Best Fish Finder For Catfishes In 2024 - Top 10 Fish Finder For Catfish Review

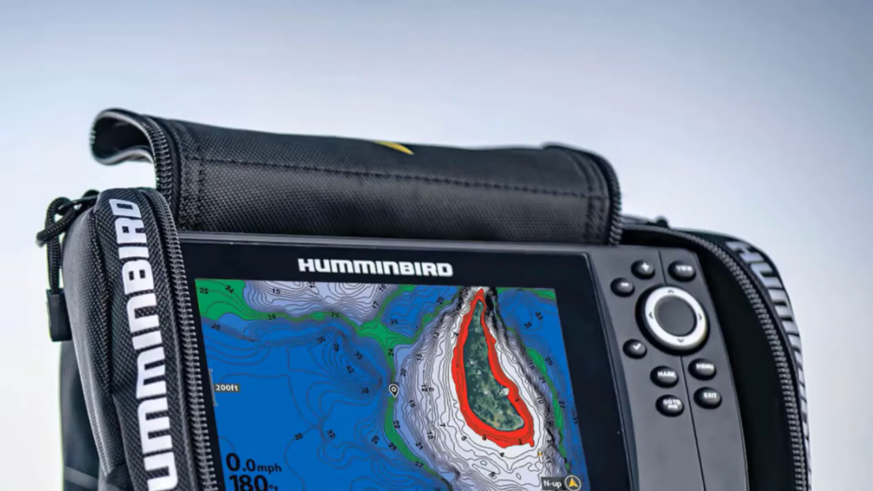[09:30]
On screen: speed 0.0 mph
The number 8 position is held by Humminbird Helix 7. Coming across a fish finder that carries high-tech features like mega-side imaging and a pretty large screen, quite a competitive price is once in a blue moon champ.
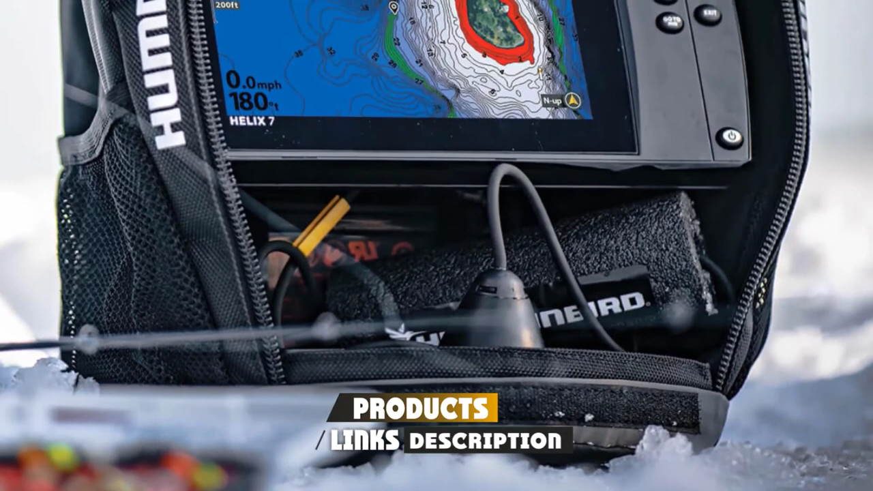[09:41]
On screen: speed 0.0 mph
That's why fishermen very seldom ignore Humminbird Helix 7 Chirp MSI model. As mentioned, its magical performance is attributed to mega-side and down-up imaging that
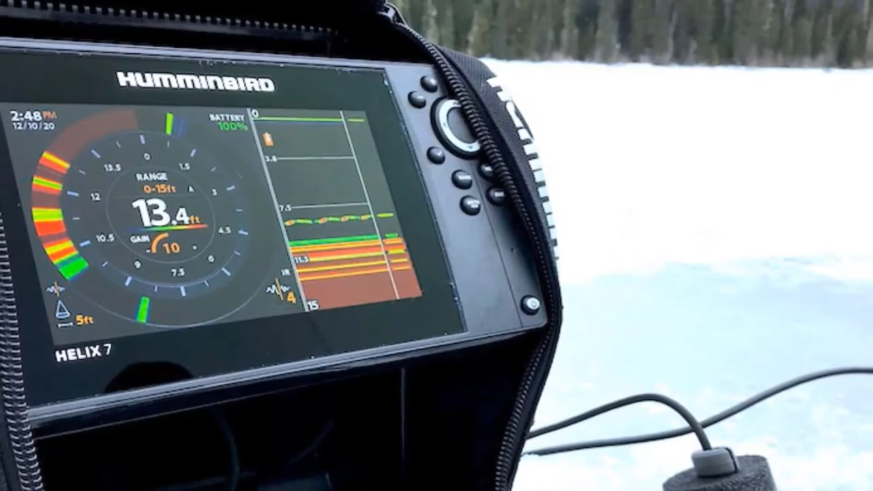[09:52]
On screen: depth 13.4 ft
provides a detailed search of over 100th radius in surrounding waters and immediately detects presence of guild targets around your watercraft.
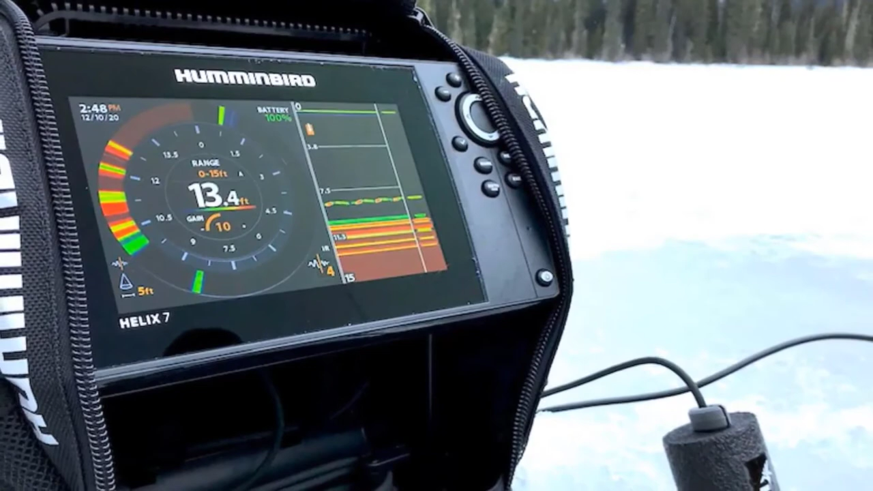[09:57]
On screen: depth 13.4 ft
You'll be surprised to see the clarity of view as it's
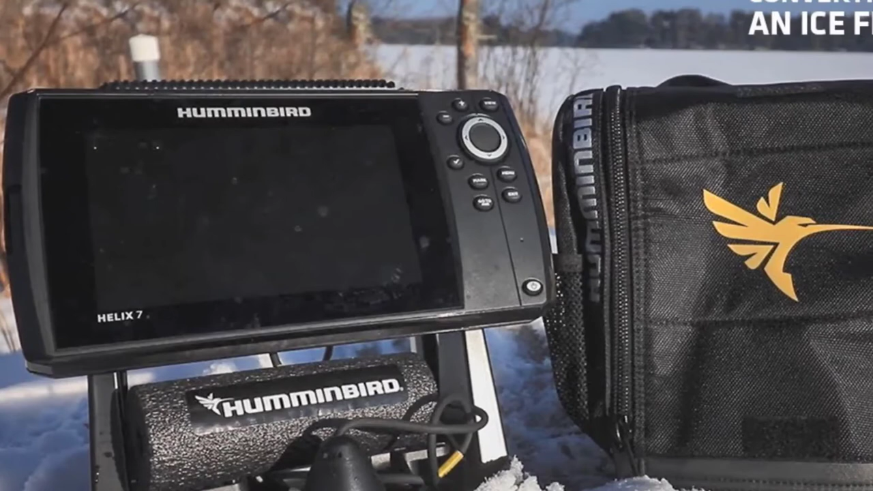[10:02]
so clear and bright that for a second one feels like he is watching an HD quality live footage.
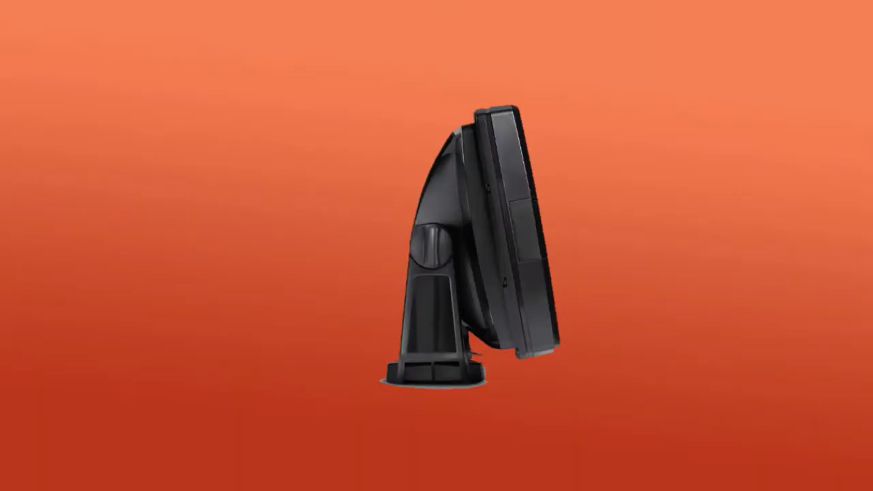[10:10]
The 7 screen is pretty large to display multiple information at once without getting cluttered, yet you have the option of switch fire sonar to allow only that data to be revealed on the display that you find absolutely necessary.
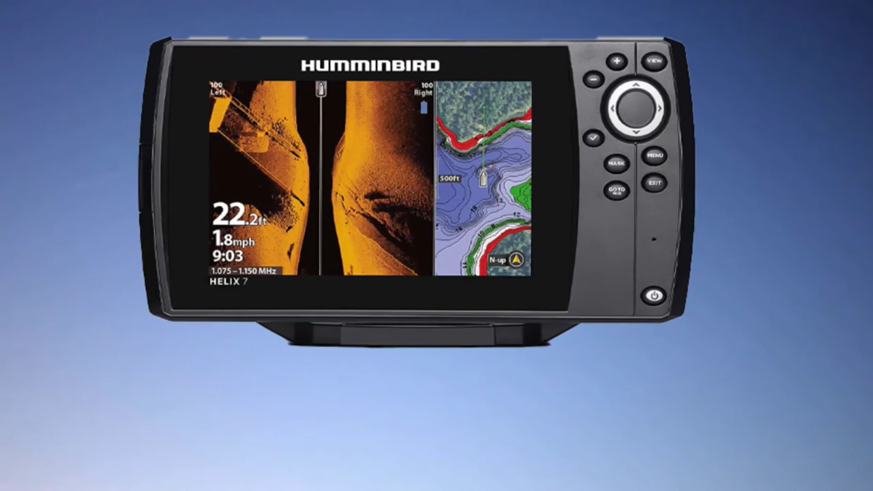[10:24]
On screen: depth 22.2 ft, speed 1.8 mph
Last but not the least, with its Bluetooth connectivity and map charts, the prospect of meandering around looking for previous productive spots is abolished as you'll be able to
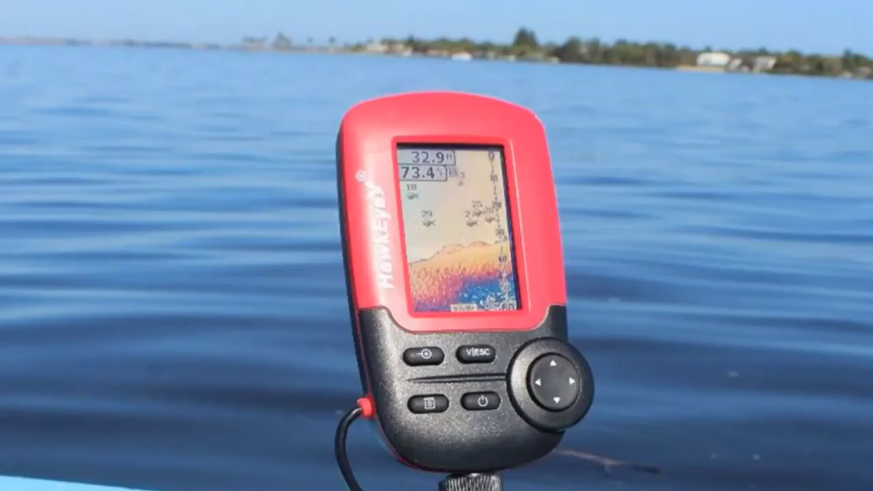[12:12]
say catfish, then only a fish finder possessing his keen side as a real hawk can accurately detect your desired target. In other words, you need Hawkeye Fish Tracks 1C Fish Finder on board with you.
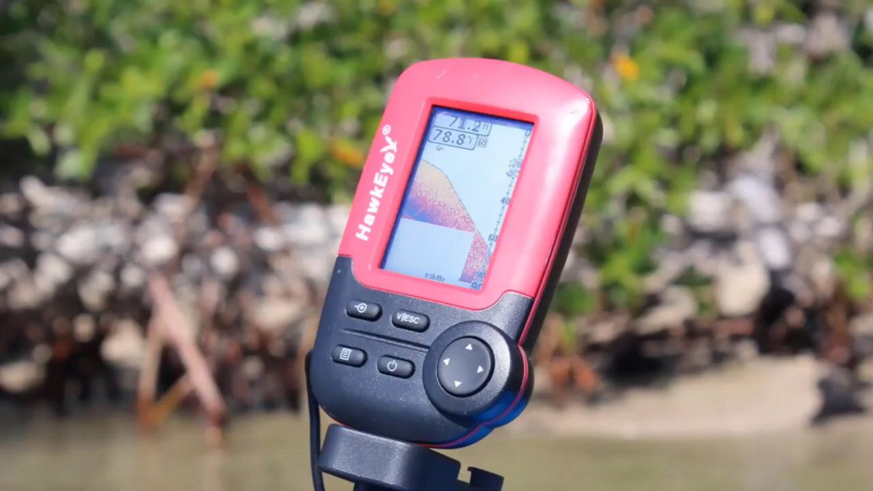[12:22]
Don't worry, the unit doesn't demand you to splash the cache,
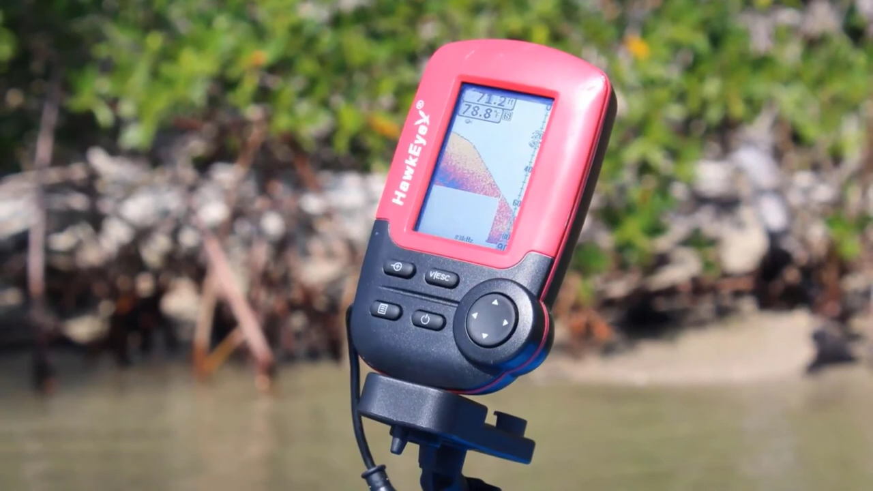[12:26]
yet it features strong sonar rays to accurately search and trace a fish up to a 200-fortive parameter around your watercraft. In a flash, you'll hear an alarm indicating it's time for you to cast a line as the target is within range. You'll not miss it because the unit won't let you.